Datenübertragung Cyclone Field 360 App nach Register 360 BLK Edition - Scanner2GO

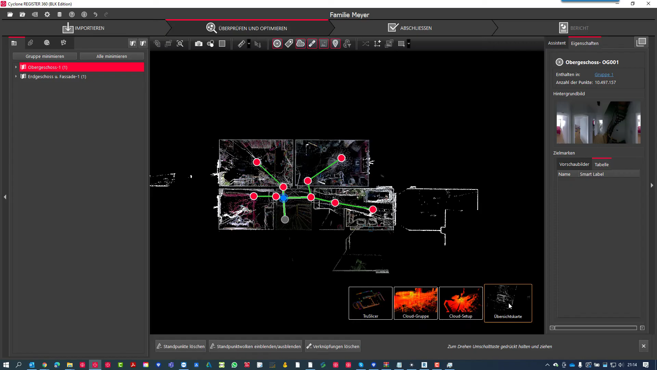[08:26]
dann habe ich jetzt hier bereits die ganze Umgebung mit drauf. Also hier die Fassade.
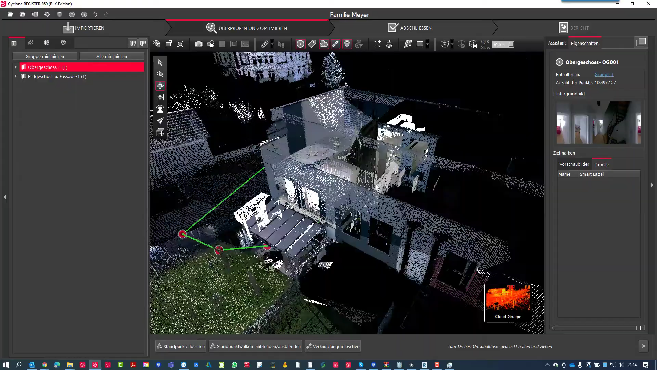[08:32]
Hier die Fassade, wo wir gemessen haben. Hier die Seite.
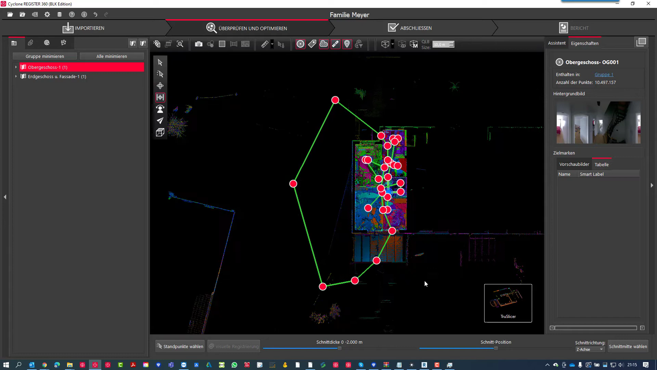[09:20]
Dass wir einfach mal sieht, was wir hier gemacht haben. Schalten wir mal die Scans aus. Hier ist unser Bereich. Und wenn ich jetzt hier hoch und runter gehe, dann kommt halt hier am Boden, wo die ganzen Möbel etc.
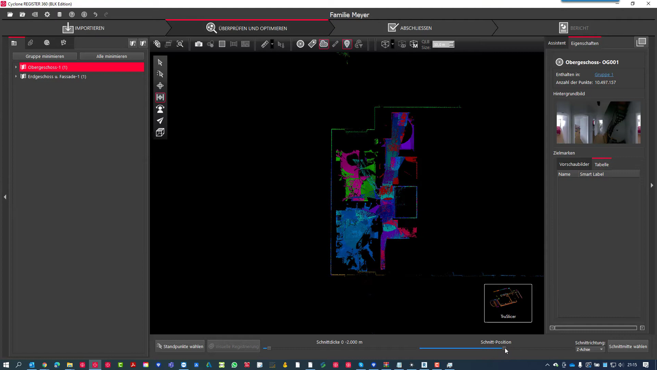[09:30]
stehen. Dann geht das hier nach oben. Und so weiter. Dann kommt hier die Decke. Jetzt mache ich einfach mal so eine Seite. Sieht immer ganz nett aus, wenn ich jetzt hier durch die Wohnung durchwandere.
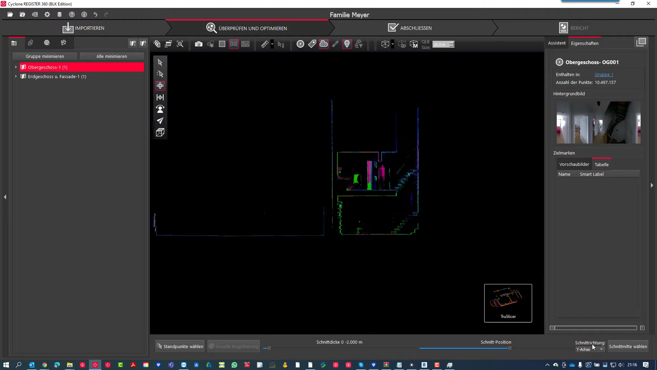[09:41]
So und analog kann man auch hier in der Z, in der X-Achse.
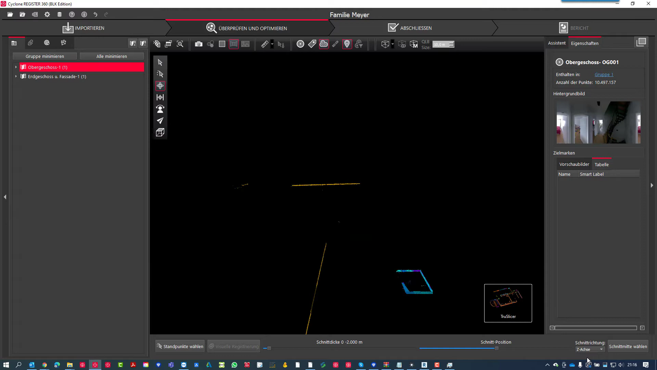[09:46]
Und dann kann ich auch hier wiederum durchwandern.